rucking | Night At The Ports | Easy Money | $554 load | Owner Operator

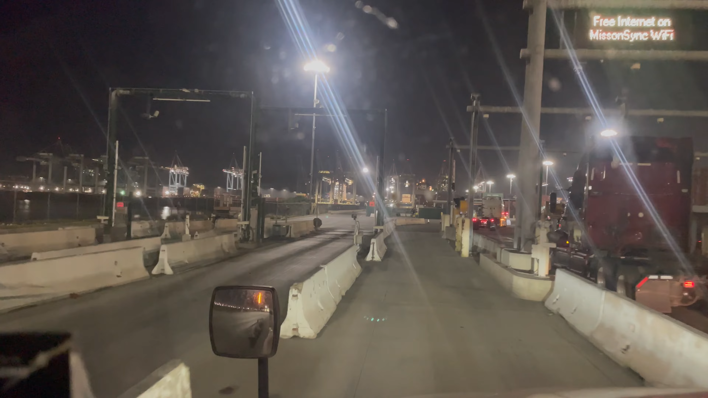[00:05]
We at the Port Salon Beach FMS terminal. Make sure you guys hit that like and subscribe button.
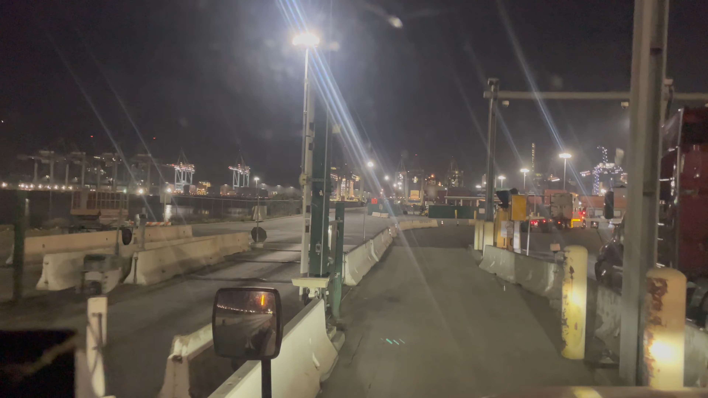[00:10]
Got some good content for you guys tonight. Checked in with no complication. Now we're about to go on this chassis hunt and look for a 40-foot chassis. We're gonna see how it goes. Let's get it.